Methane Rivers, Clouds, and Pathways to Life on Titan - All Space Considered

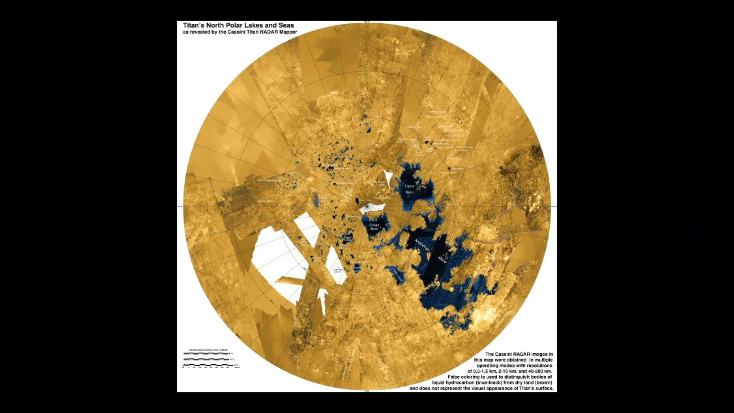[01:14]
Those are liquid hydrocarbon lakes, fluid. So when you go up close to one of them,
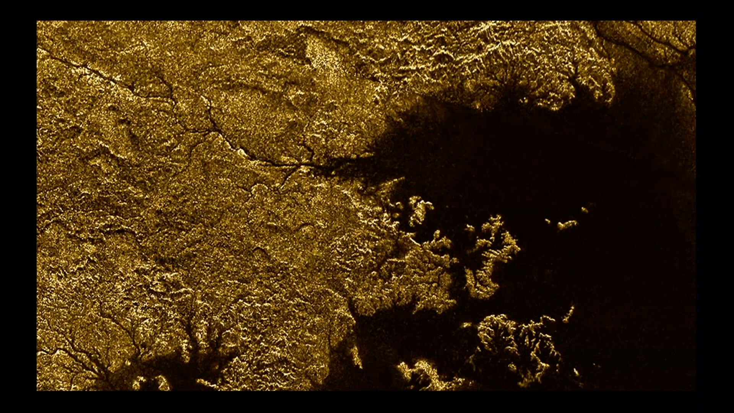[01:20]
you can see not only is this, here's where the lake is, but you can see this nice little channel, looks like a river channel. Cassini, using radar, mapped the spots along the way. And you can see that some of them hit right on those channels and discovered, this was published last month, that some of these channels are really deep, up to like 1,800 feet deep,
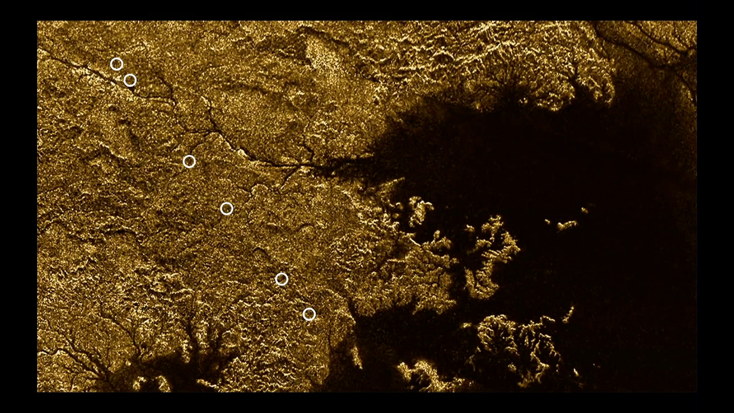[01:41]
deep carved channels with liquid hydrocarbons in the bottom.